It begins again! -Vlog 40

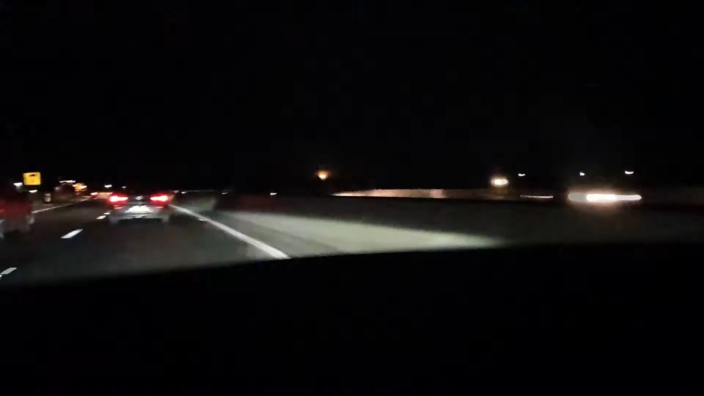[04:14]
Very spooky, it's yellow and it's very bright. You can see it a little bit there, like a little bit there, a little covered bit. In tree at the moment, you can't see shit on the camera. It looks like a car. It does look like that's the moon. No, bleh. Hello, you just picked me up. I did. We're gonna go to Asda.